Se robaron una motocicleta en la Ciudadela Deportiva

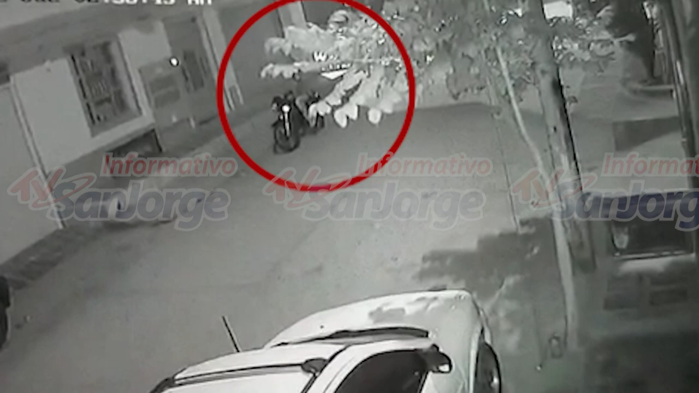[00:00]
En Cámara de Seguridad se observa la manera como el delincuente llega al punto donde se encontraba la motocicleta a las afueras de una vivienda en la ciudad de La Deportiva. Se monta y se la lleva del sitio.
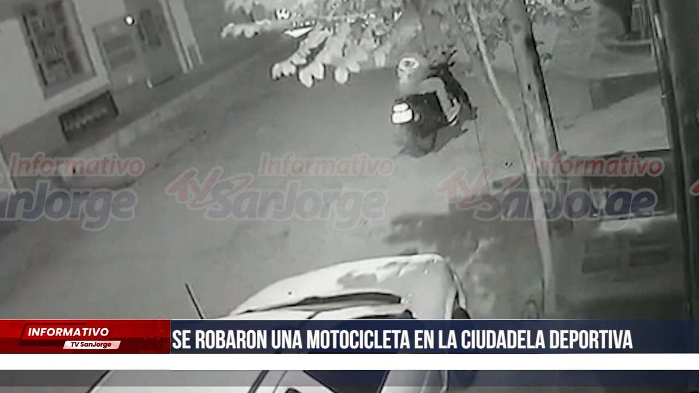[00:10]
La víctima del robo manifiesta que la dejó por unos minutos y cuando salió no la encontró. Desistió de avisar a la Policía Nacional porque no conoce resultados en casos anteriores de ayuda en recuperar elementos que los delincuentes se lleven. No denuncié, primero porque las autoridades nunca hacen nada, porque como le estaba diciendo en el comentario, los policías a veces actúan hasta peor que los delincuentes. Y segundo, por temor también a los mismos delincuentes, no vayan a saber que uno los denunció, entonces le vayan a hacer algo a los hijos de uno también, a los niños de uno, porque uno también tiene niños.